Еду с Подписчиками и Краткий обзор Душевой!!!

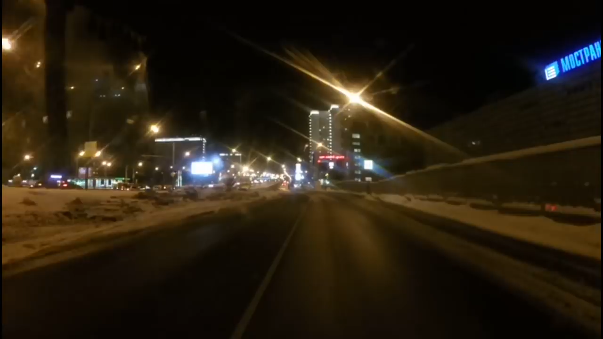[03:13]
15 минут 11-го. Сейчас открывается нам. В принципе, я выехать и так мог, но я выехать мог просто по шоссе. А сейчас я могу спокойно выехать по МКАДу поехать. Что мне необходимо сейчас, проще ехать по МКАДу и спокойно уже уйти на М2. Сейчас у нас Ярославский проспект. Или как это
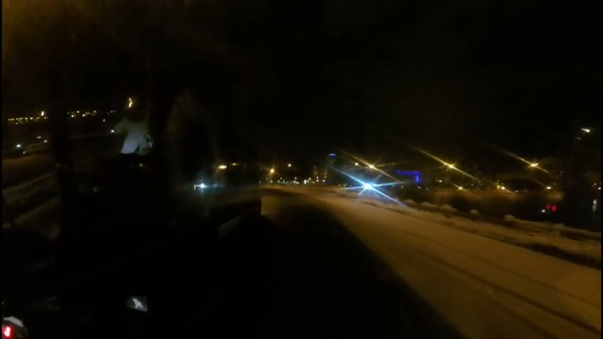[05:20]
Дорога убитая, просто жесть. Через 500 метров после моста держитесь левее.